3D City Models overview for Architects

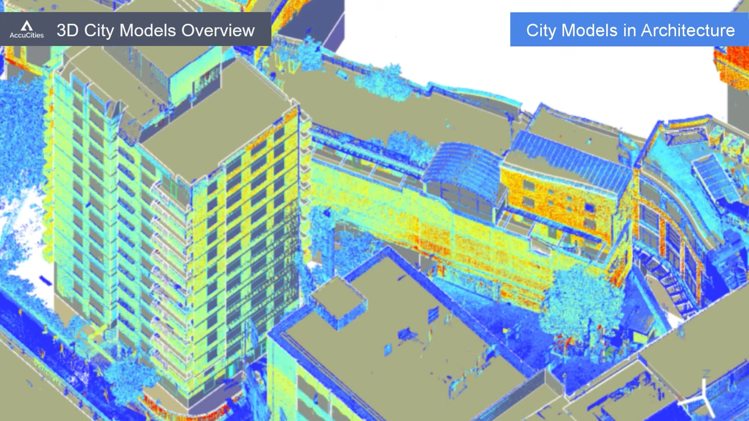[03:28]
The 3D models vary greatly in terms of their accuracy,
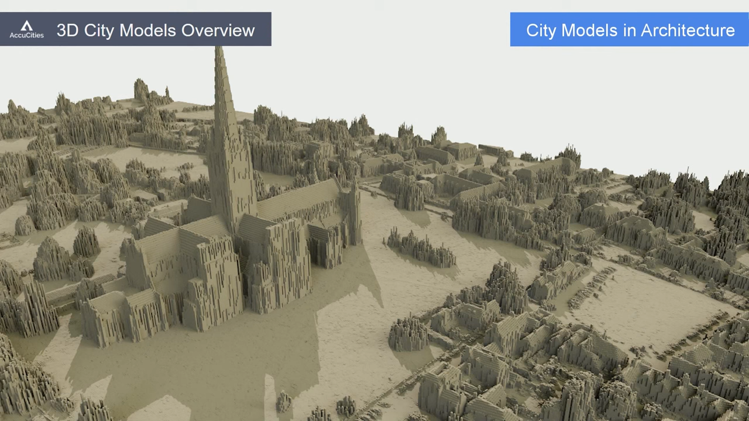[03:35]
level of detail, recency and usability, as well as in terms of their costs, delivery time and its file format.
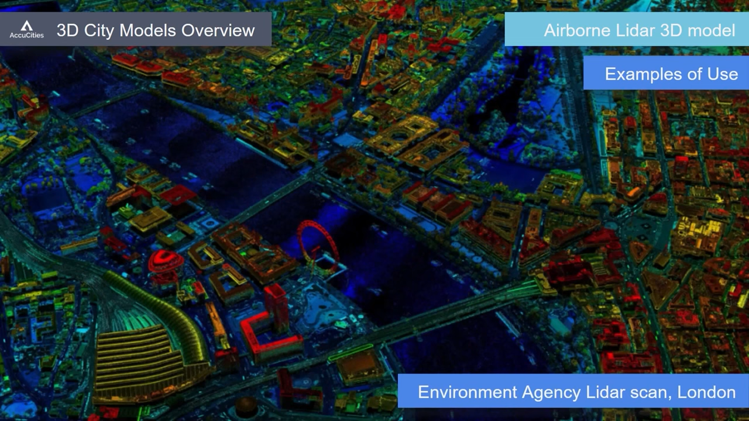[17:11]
This data usually needs to be further processed to be used in various applications. For example, there is a source code on GitHub for a little program to convert LiDAR scans into
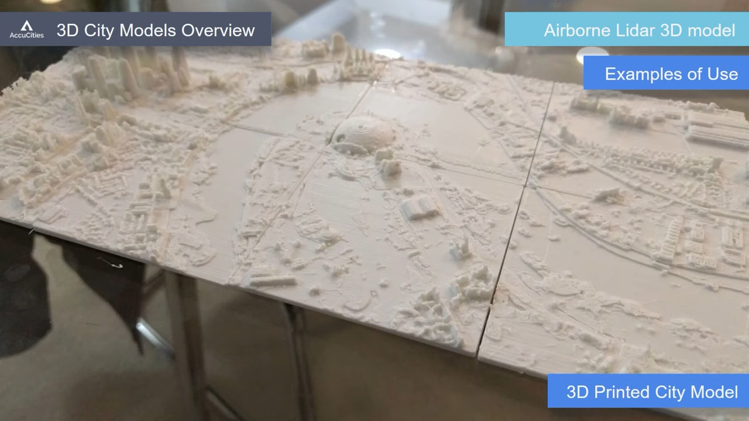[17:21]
3D printable STL tiles for 3D printing.
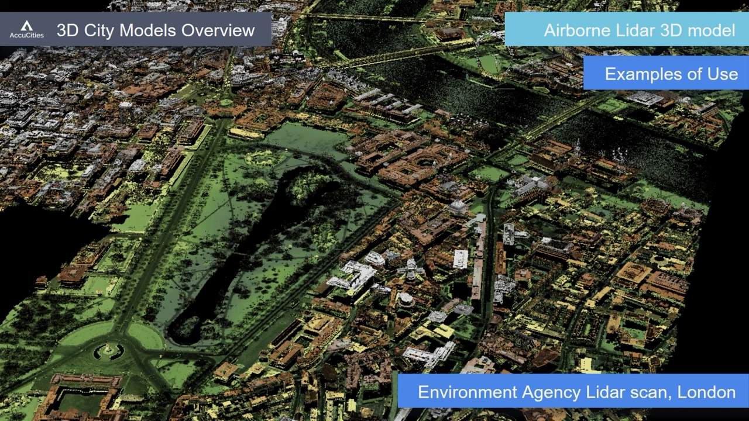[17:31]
Because LiDAR 3D models are not usually separated into terrain and buildings, they are referred to as digital surface models. That means that they can be used directly in applications such as wind load and pedestrian wind comfort modeling without much post-processing.
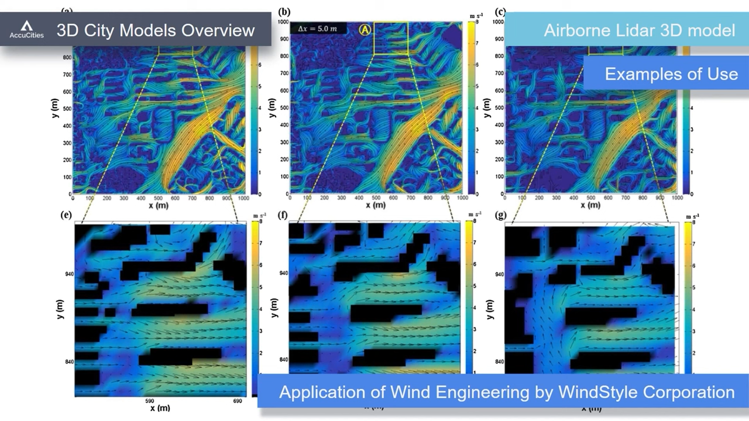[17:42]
A study conducted using LiDAR model will generate more accurate results than using extruded footprint polygons model.
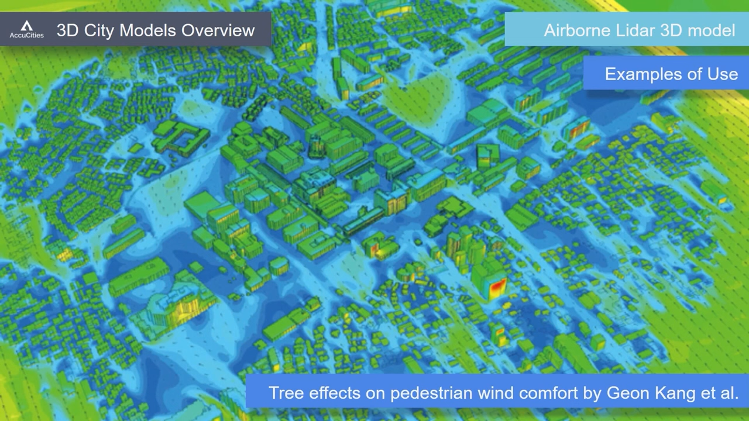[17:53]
But because of the messy geometry of LiDAR model, the study might take longer to process. LiDAR's accurate height readings over a large area are often utilized to
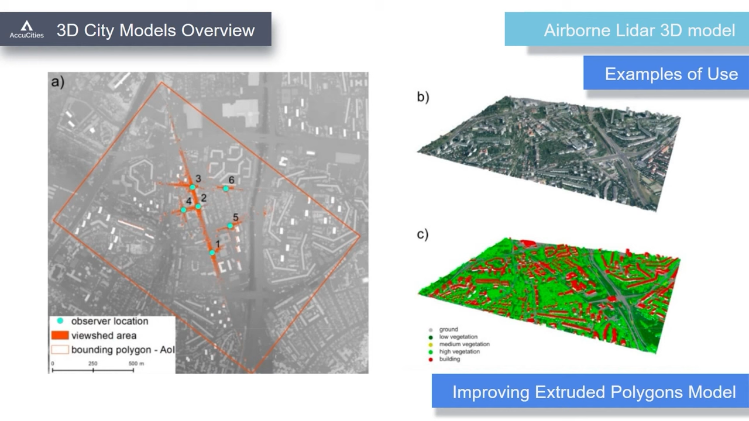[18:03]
assign better height values and even correct roof shapes to extruded polygons 3D maps.
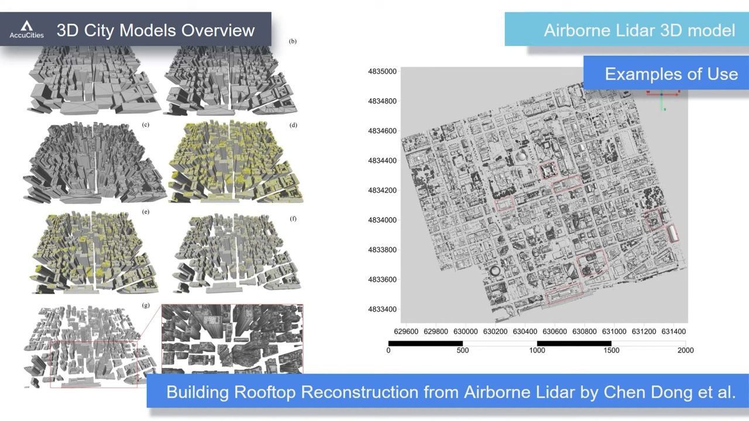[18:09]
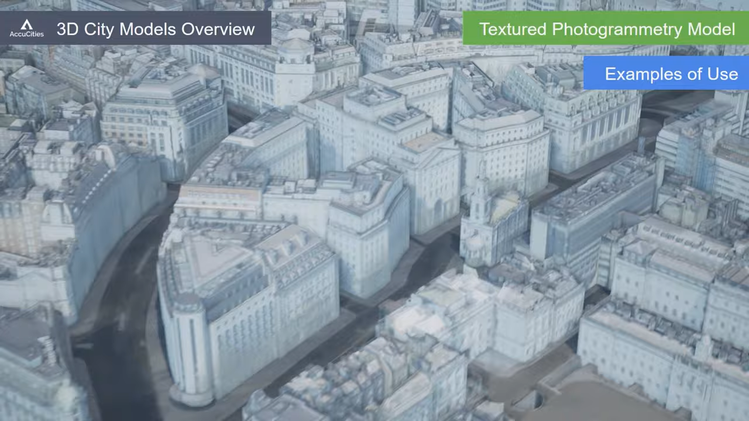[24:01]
Because the textures are applied onto a separated high detail photogrammetry model, users can turn textures on and off on buildings, terrain or on any other features.